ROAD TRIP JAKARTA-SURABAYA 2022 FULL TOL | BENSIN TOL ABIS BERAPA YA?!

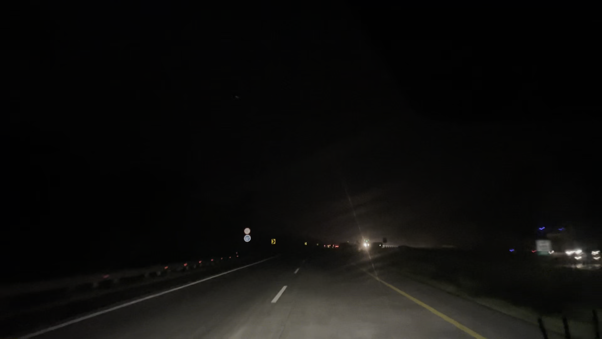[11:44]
Gak berasa banget udah sampai malam, udah gelap. Ini akhirnya kita mutusin kayaknya sih mau melipir untuk makan malam di Cirebon sih, karena yang paling deket dan kira-kira pilihan makannya lebih banyak dan enak di Cirebon.
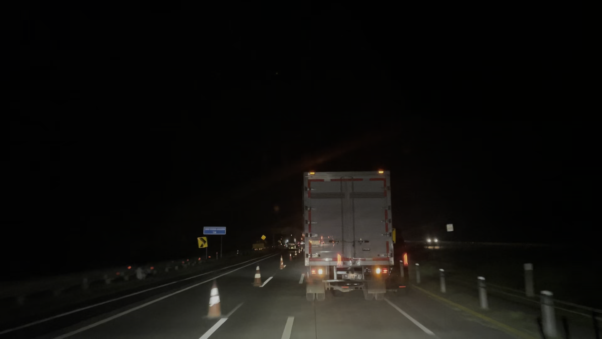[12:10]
Hati-hati ya kalau misalkan emang belum selesai pembangunannya.
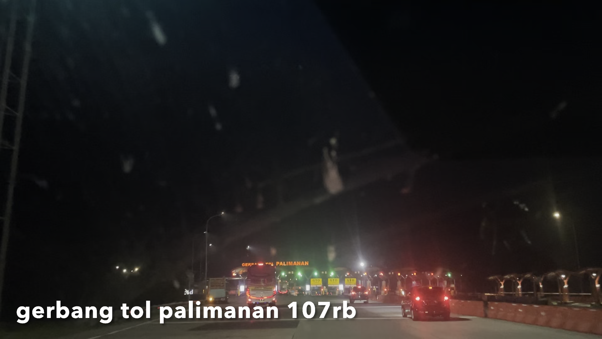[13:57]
yaitu gerbang tol Paliaman. Palimanan, maaf salah.
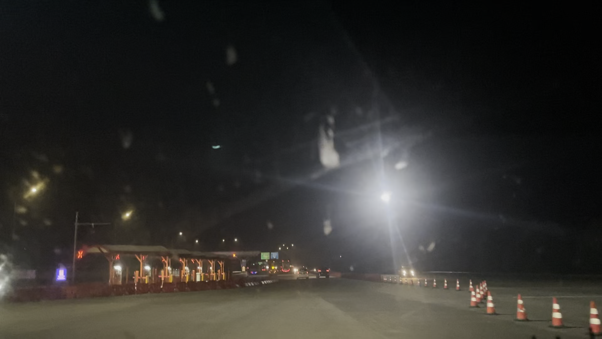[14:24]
Dari sini kita keluar ya? Apa belum? Belum.
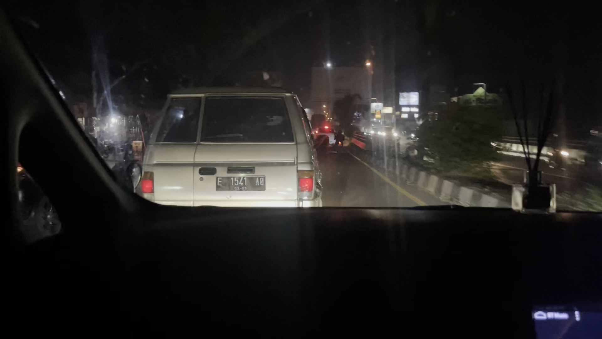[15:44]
Cirebonnya tadi kan salah ya, kira udah sampai, ternyata belum. Nah ini kita udah sampai di kota Cirebonnya, udah kelihatan tuh udah agak-agak padet, rumah-rumah makan pada rame.
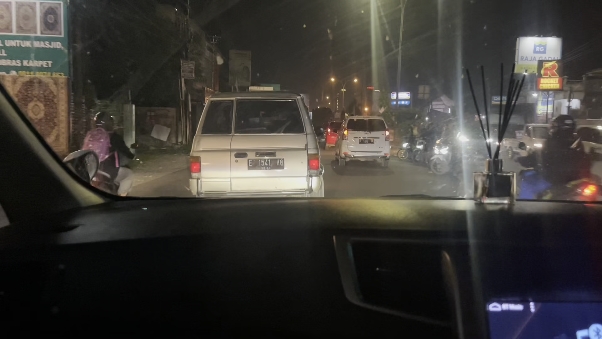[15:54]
Jadi kita sekarang mau menuju nasi jamblang Mangdul.
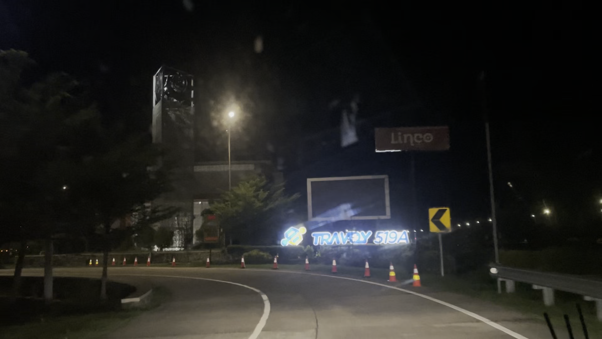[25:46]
Isi bensin kedua di Cirebon itu 200.000.
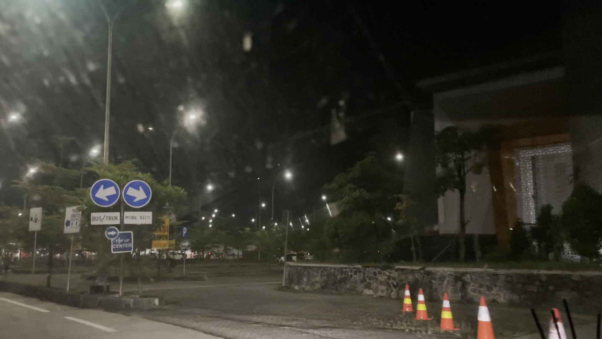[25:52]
Nah ini kita mau isi bensin yang ketiga, karena kita usahain banget sebelum setengah udah kita isi lagi, biar gak kesannya berat juga dan aman.